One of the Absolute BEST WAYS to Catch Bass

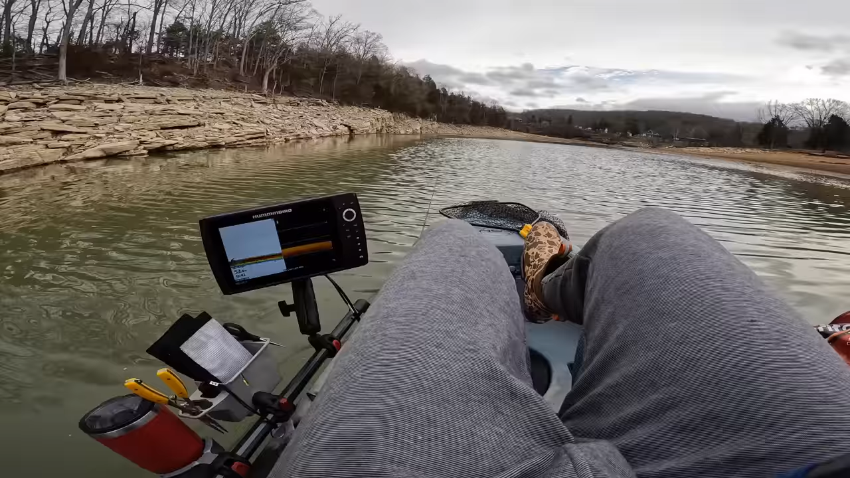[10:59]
i'll eat myself a little snack we're gonna push on back up into this creek and i just kind of want to see what it looks like back in here there's a lot of bait fish activity we're only in about six foot of water right here and so i got a feeling